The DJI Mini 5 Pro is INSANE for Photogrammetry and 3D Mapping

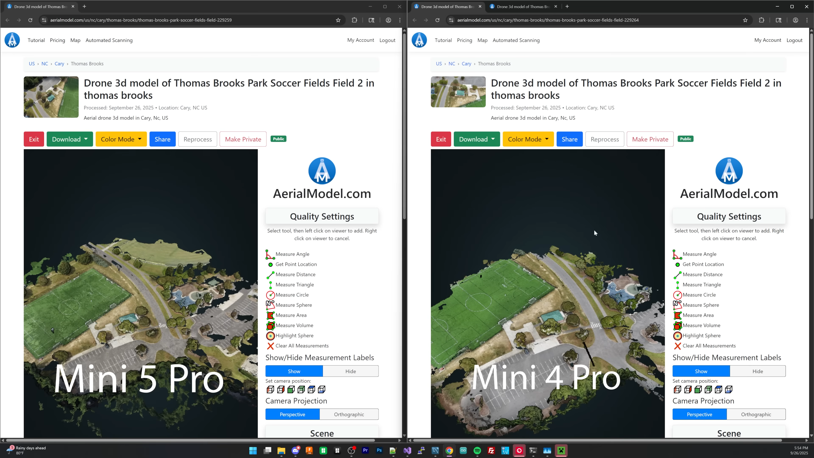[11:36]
then taking a look at the models itself so this
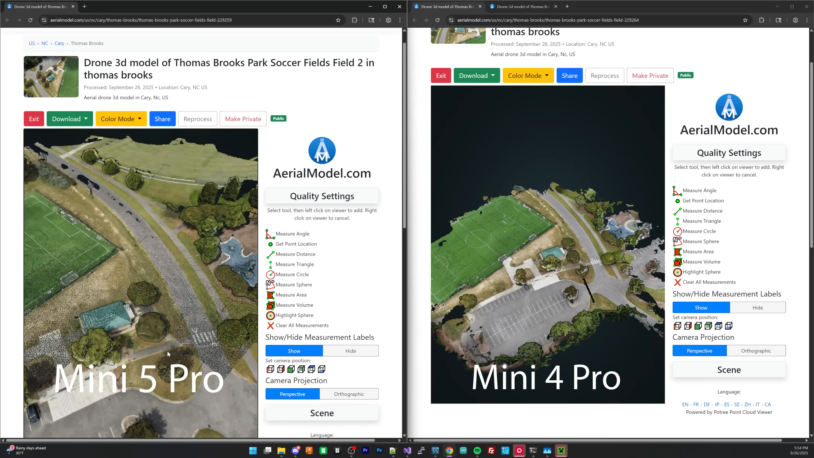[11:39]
is the mini 5 pro right here on the same side let me adjust the quality settings real quick so as you can see looks about the same looks honestly about the
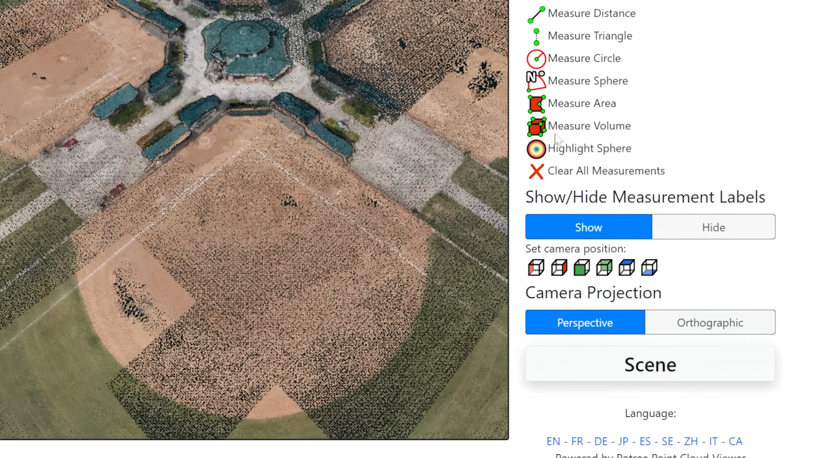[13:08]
mini 5 pro right here and if i adjust the quality settings you can see that there